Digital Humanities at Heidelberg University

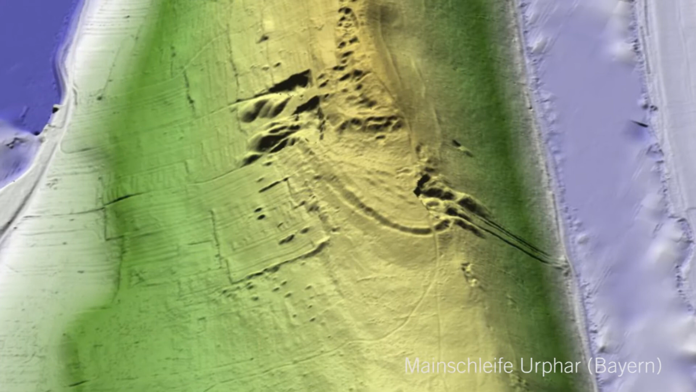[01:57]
Mit diesen Messdaten können sogenannte virtuelle Geländemodelle interpoliert, also berechnet werden.
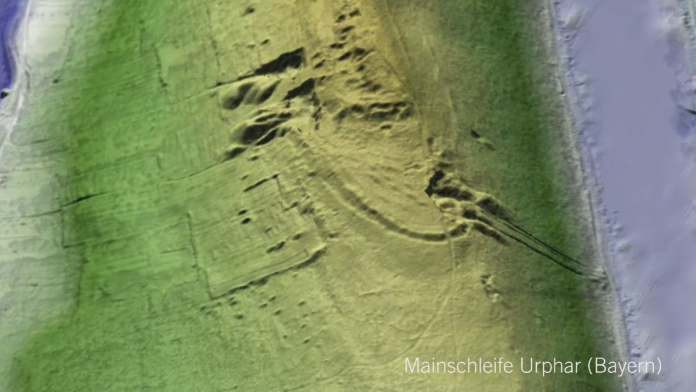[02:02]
Mit diesen Geländemodellen kann man sehr schön nicht nur die Oberfläche zeigen,
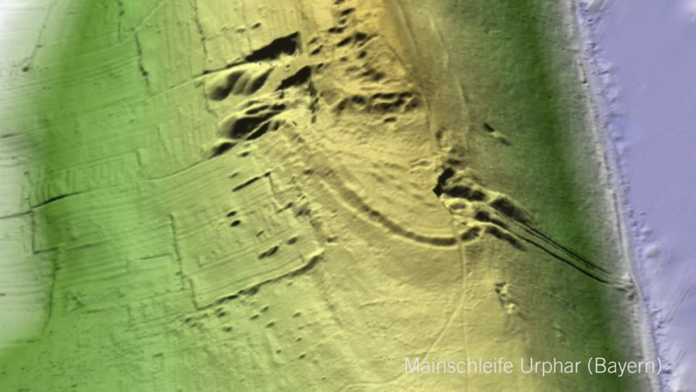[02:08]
sondern man kann eben durch verschiedene Filterfunktionen die störende Vegetation wegrechnen.